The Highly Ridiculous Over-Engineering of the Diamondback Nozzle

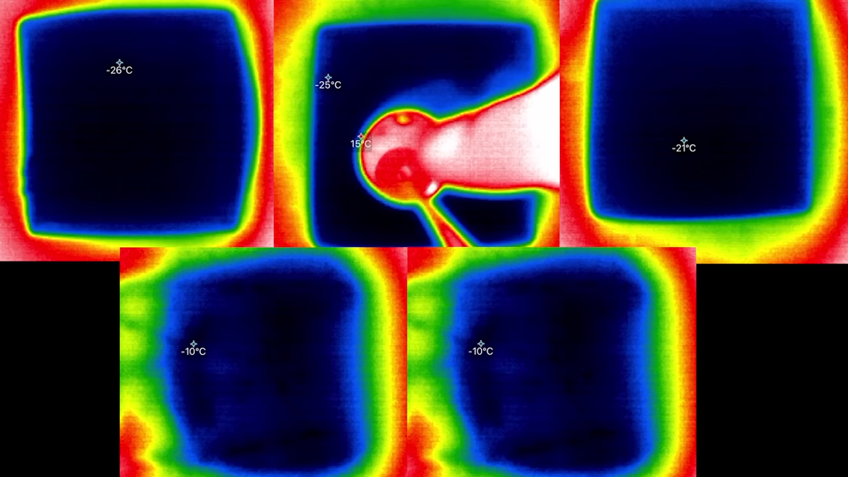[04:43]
Check this out. I have heated identical discs of brass, steel, tungsten carbide, ruby, and diamond, and placed each one on a block of ice.
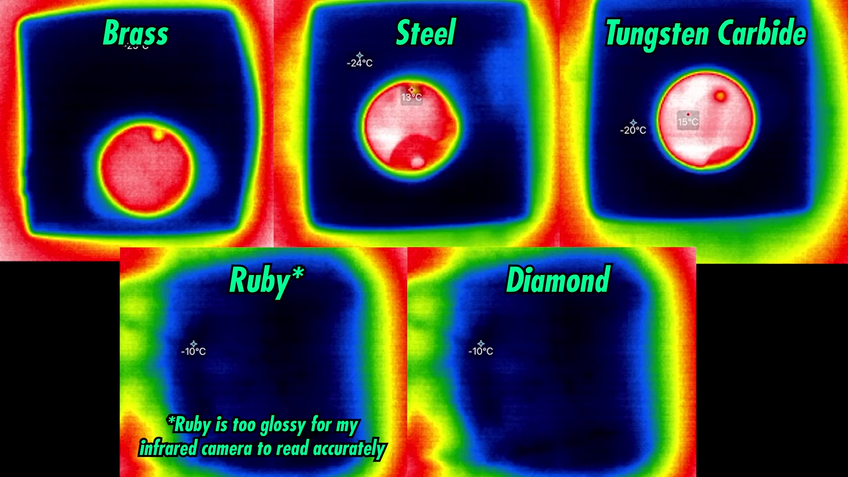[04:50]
The diamond disc cools down so fast, my infrared camera could barely see it happen.
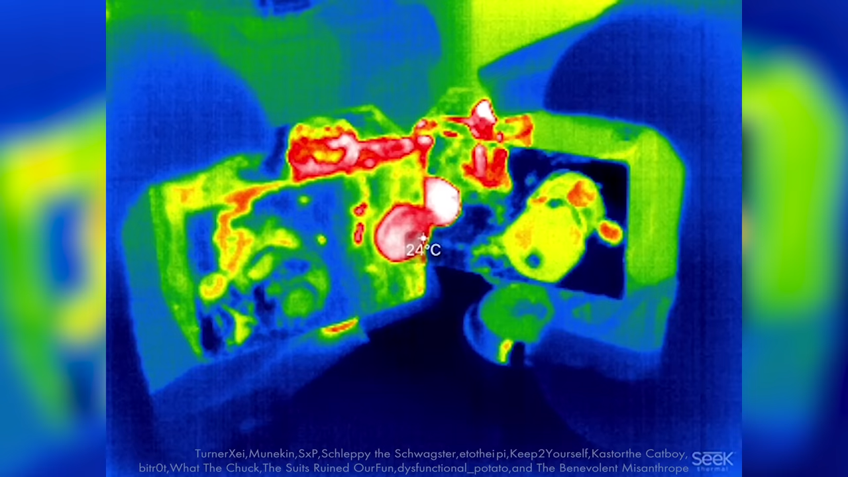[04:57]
On screen: spot 24°C
This works the other way too. Here's how a conventional brass nozzle heats up, and this is a diamond tip diamondback.
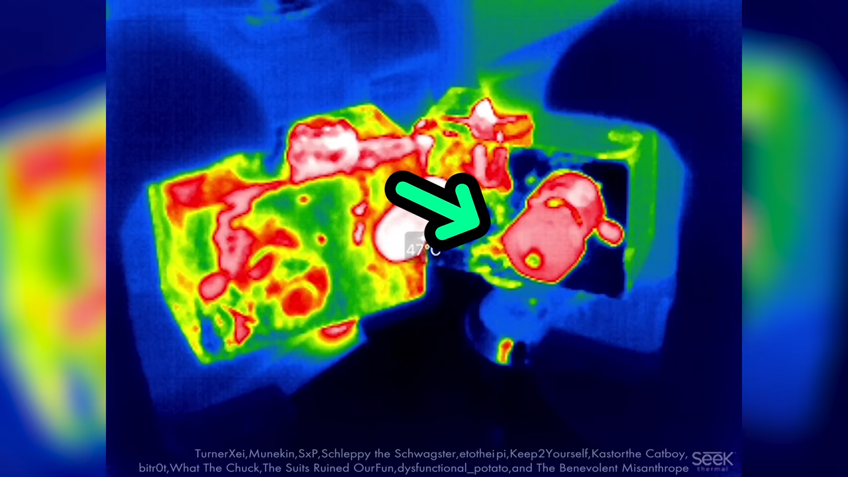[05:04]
The diamond at the tip heats up before the brass that's carrying it. What that translates to is you're replenishing the energy, replenishing that heat, so you're going to have less propensity of clogging.